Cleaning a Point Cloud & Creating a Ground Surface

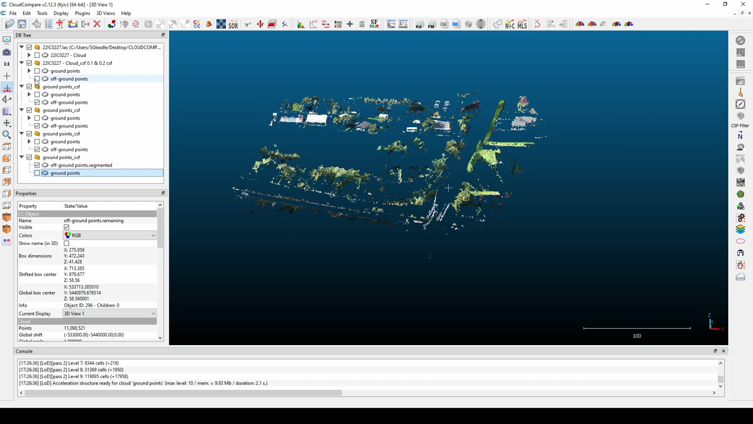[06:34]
So what I'm gonna do is I'm gonna take all of my off ground point clouds, highlight them all, and merge them together. Okay, so the reason I'm doing that is because later I'm gonna add a classification for these points and merge them back into my ground points cloud. So from, I'll have a point cloud that contains all my ground points and all my off ground points,
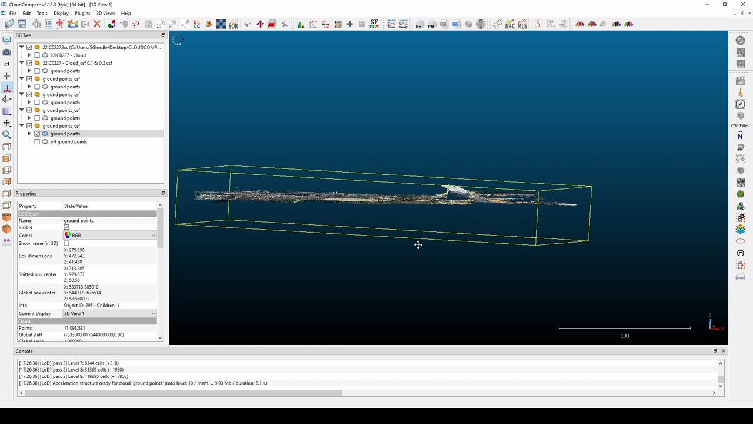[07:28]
You can see the yellow bounding box here that gives us an idea that there are some outlying points over here and a few up there. What we can do is we can highlight that cloud and we can use the cross-section tool and we can pull this up
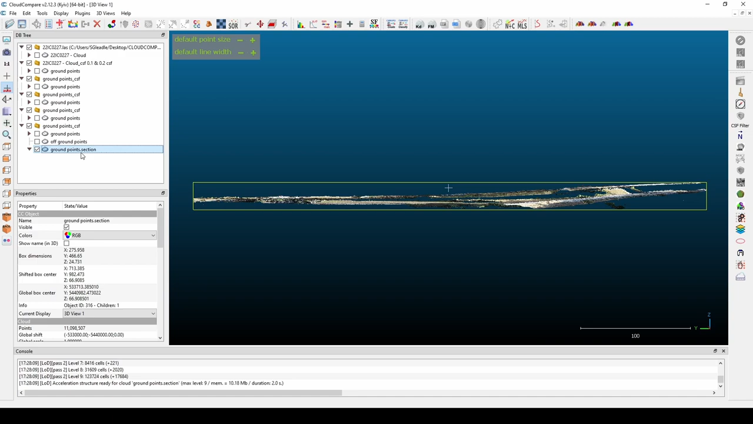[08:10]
At this point, we can do a bit of housekeeping. So we have a bunch of different ground points point clouds from the CSF filter outputs. We can go ahead and delete all of these except our last one. We can delete the folders as well. So we're left with our input cloud. We're left with the ground points from the CSF, the one we worked off of, and the one from the section.
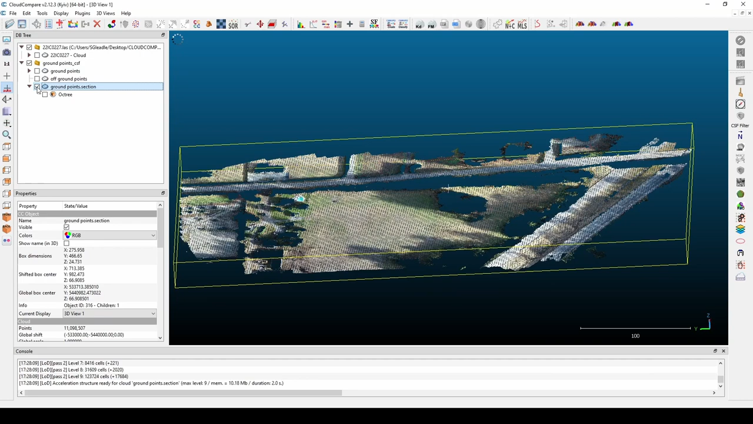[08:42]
We can actually get rid of this one as well.
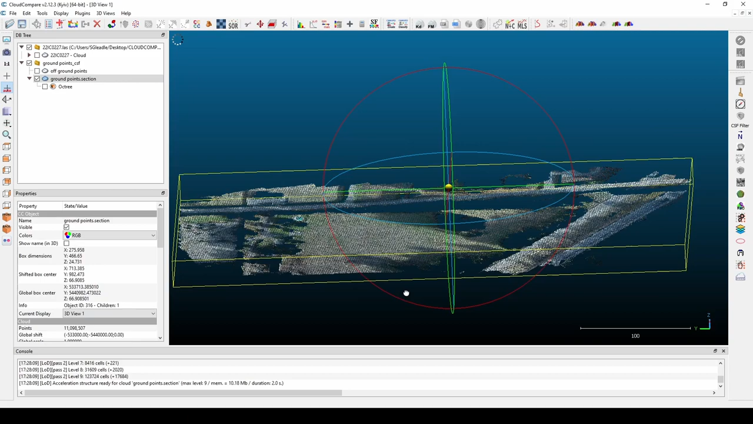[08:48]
So we have our final ground points from the CSF filter and the cross section and our combined off ground points.
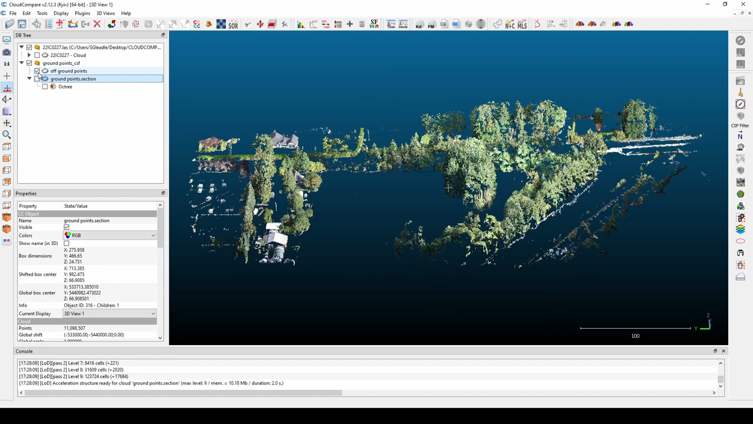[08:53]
Next, we'll run an SOR filter on the point cloud. SOR stands for statistical outlier removal. It's found in the top toolbar. I've found that the default settings of 6 and 1 typically work the best. You can play around with these numbers if you'd like. I haven't found a huge difference.
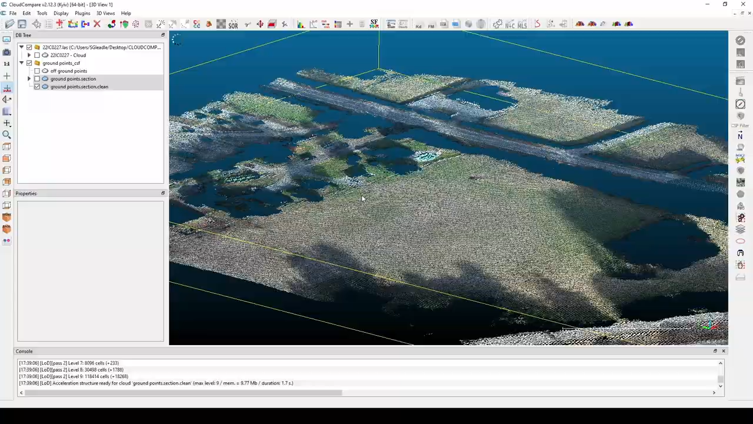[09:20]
So to see what it's done, we can edit the point size of our input cloud and our output cloud and flip back and forth between them to get an idea of what it's actually doing. So you can, this is with no filter applied. You can see there's quite a bit of points that are removed from the filter.
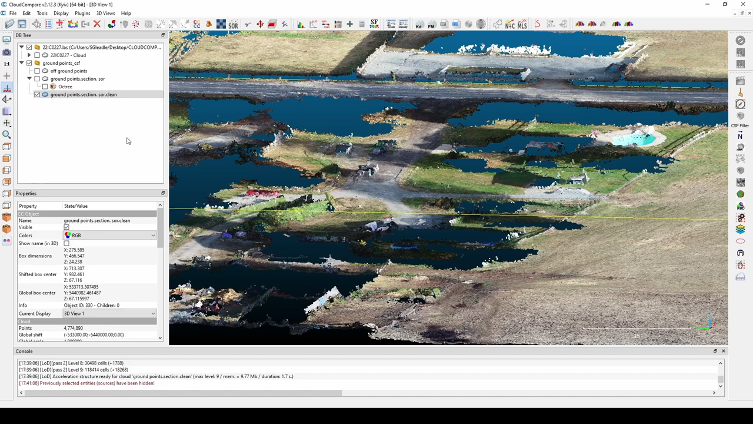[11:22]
What was our input? Our input was 10 million points and our output was 4.7 million points. So yeah, it decimated it quite a bit, but for doing what we're doing, that's not too bad. So I'm going to get rid of that,
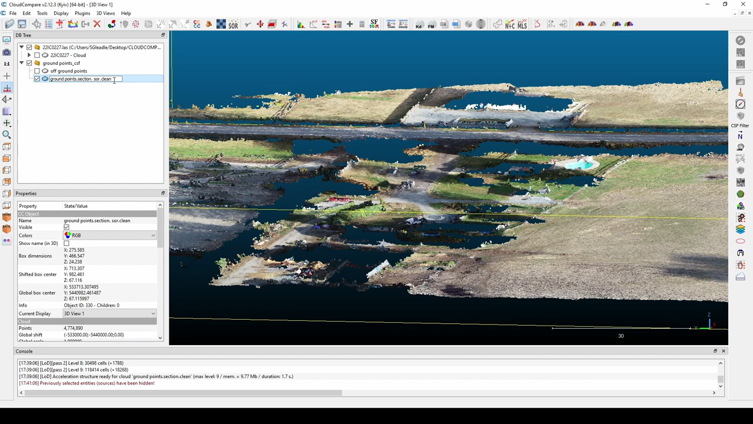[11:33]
alter the name, it's SOR plus noise filtered. So what we're going to do next is we're going to do a bit of segmenting, some manual deleting and extracting of points. So we highlight our point cloud. What we're going to do is we're going to add a scalar field to our point cloud, in which we can colorize our point cloud based on elevation. So to do that, we highlight the point cloud.
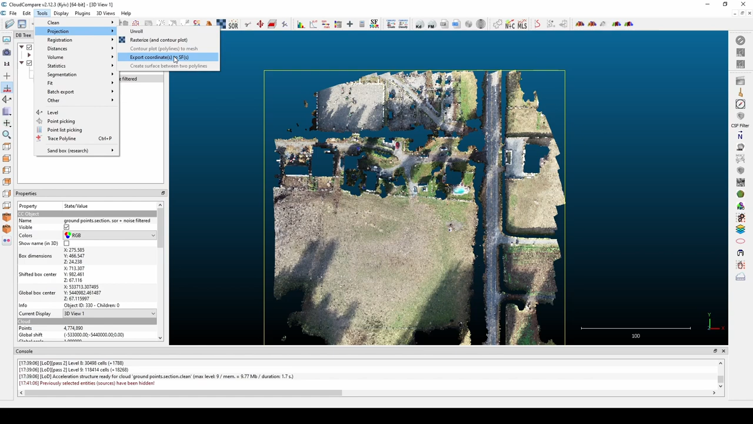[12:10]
We go over to Tools, Projection, Export Coordinates to Scalar Fields, and it's the elevation that we're interested in. So now we have a height map of our point cloud. You can see Scalar Fields, active is the Z coordinate. We can alter our color scheme if we would like.
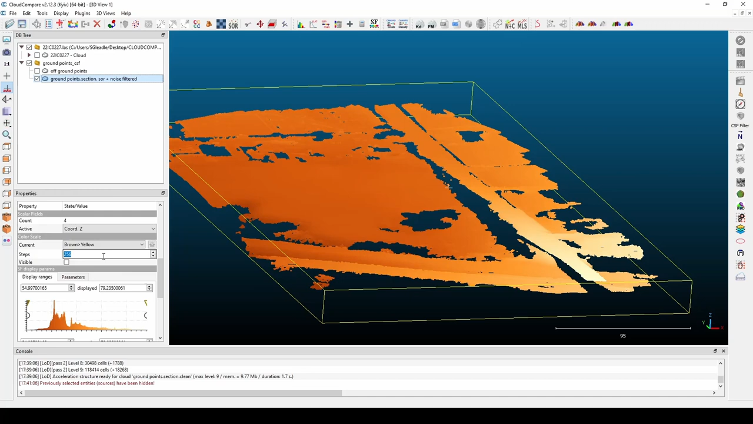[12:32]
And the graph below lets us alter where the bounds of that color scheme are applied to. So anything outside of the bounds will turn gray. So this can be helpful sometimes if we have any large outliers.
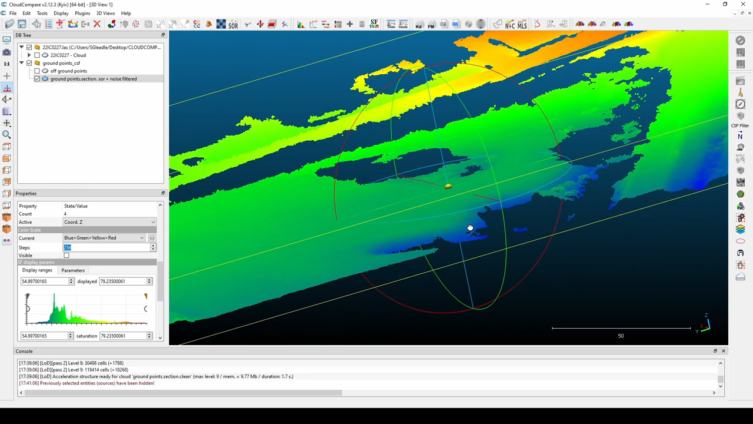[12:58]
You can see some vegetation that's pretty obvious. There might be some over there, and at any point we can turn it back to RGB,
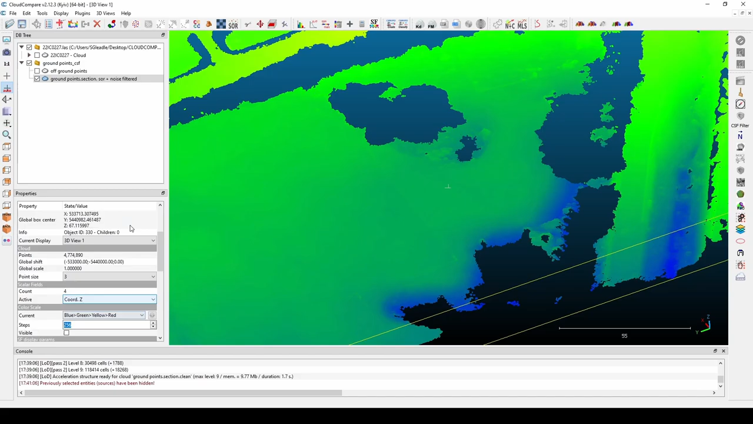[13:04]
which might actually be easier for removing some stuff. Over here it might be a bit more difficult. So whatever makes it easiest for you to pick out erroneous points.
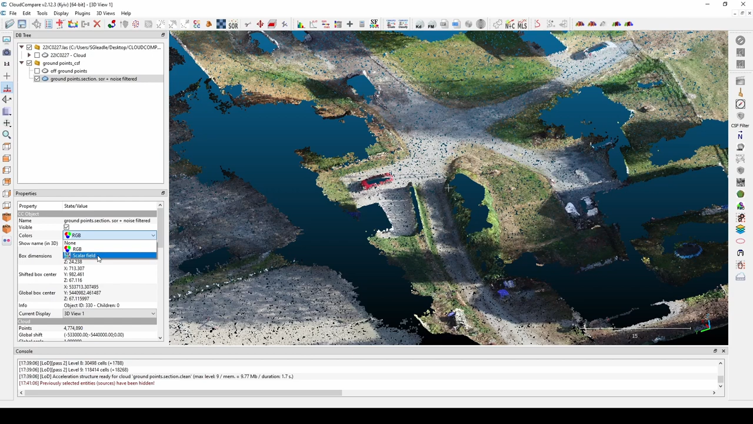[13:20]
With that graph, sometimes what I like to do is alter the bounds in particular areas to adjust how the point cloud is displayed at a certain elevation. So when you do that here, it becomes pretty clear what's ground and what isn't.
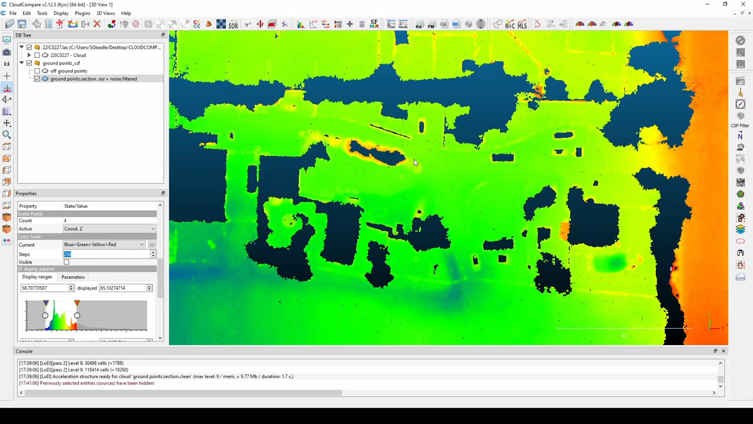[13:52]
So once we have it looking the way we want, we can start manually cutting out parts of the point cloud. So again, we're going back to the segment tool, defaults to the polygon selection.
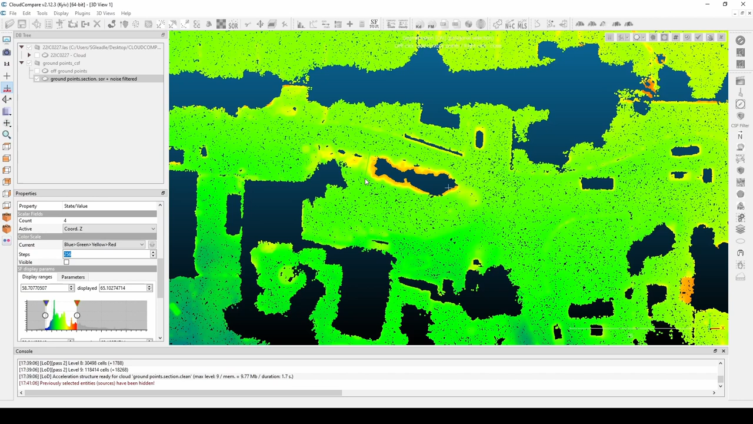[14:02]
It's a left click to start making the selection and a right click to end it. Then we're pressing O on our keyboard to take those points out.
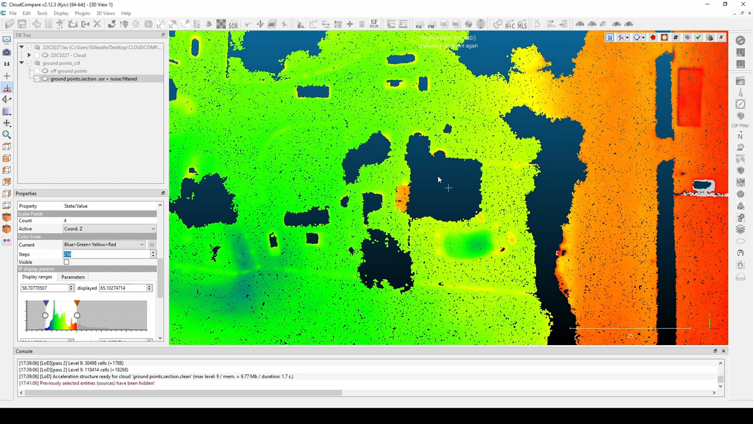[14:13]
And then when we're ready to start selecting again, we just press spacebar. So you're going to want to kind of jump back between the RGB
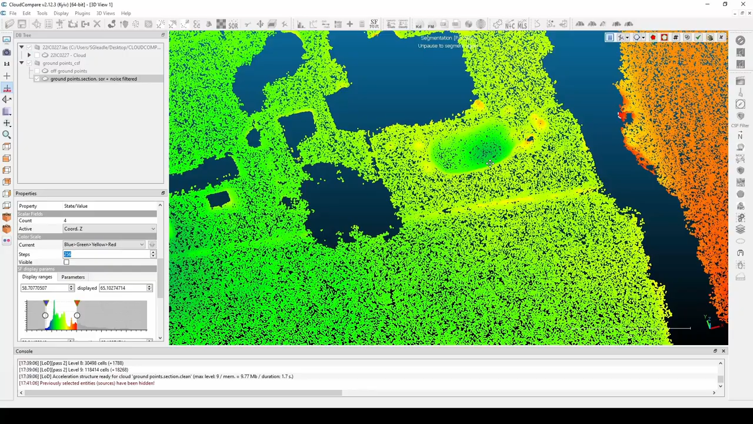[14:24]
just to make sure you're not pulling out something that's true ground. But yeah. And then again, jumping back into spacebar to start making selections. So go through and start cutting out points that aren't ground. How much work and how much effort you
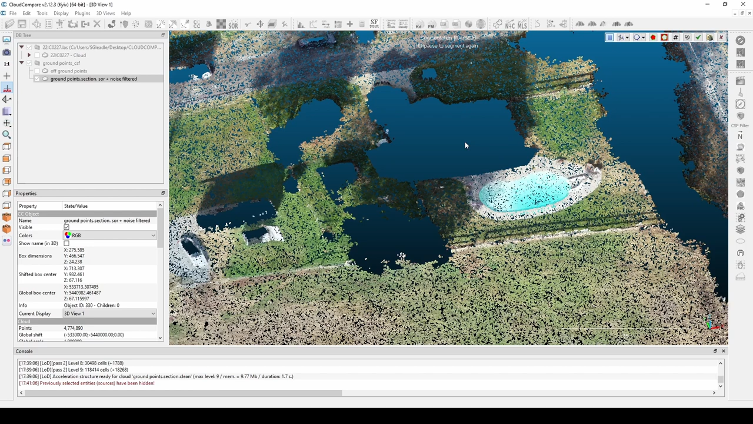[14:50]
put into this process is dependent on how accurate we need the final product to be and how much effort you want to put into it. Okay, so I'm back. I haven't removed too many
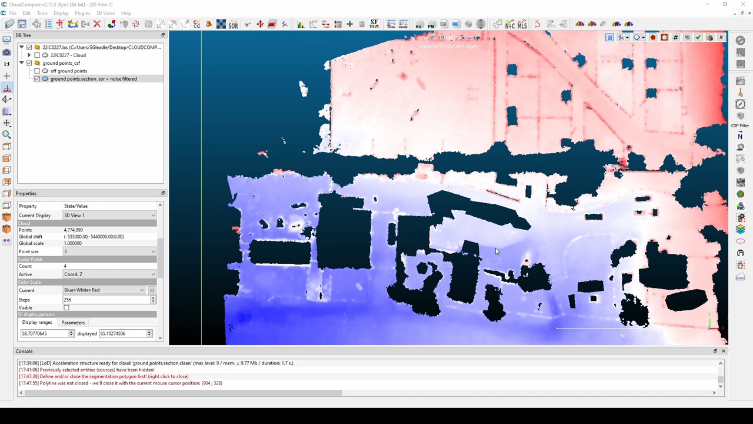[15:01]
erroneous points. I don't want to make that the point of this video. When I'm done selecting them, I can either press the delete key on the keyboard to get rid of them or segment them out like I spoke about earlier using the check mark.
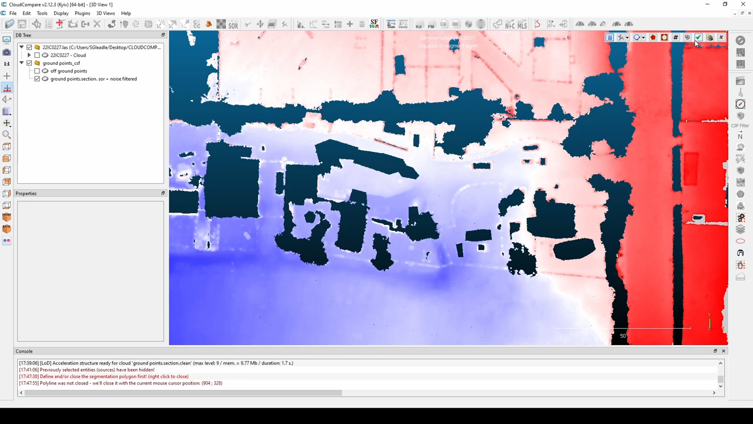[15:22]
Since we're trying to classify this point, if we were trying to classify this point cloud, I would use the check mark. I'm just going to delete them, get rid of them, and then we're just going to go ahead and use this for the surface creation.
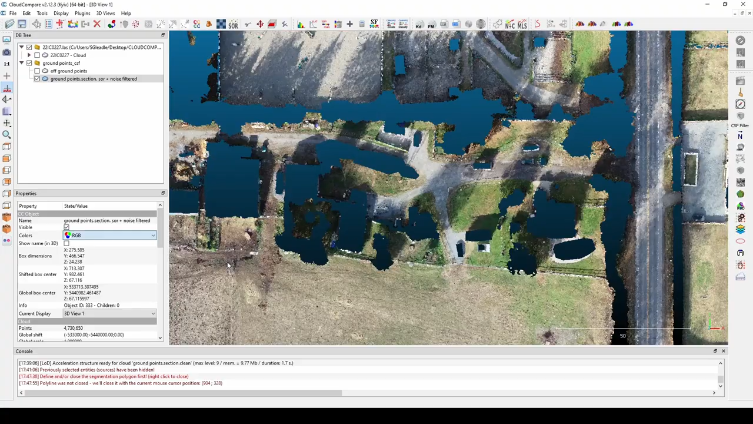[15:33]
So we can see there's still a bunch of junk left in here. But we're not done. There's still more we can do to kind of automatically clean this up a little bit. Okay, so next we are going to rasterize our point cloud. So if we click the tools button in the top menu and we come down to projection and rasterize.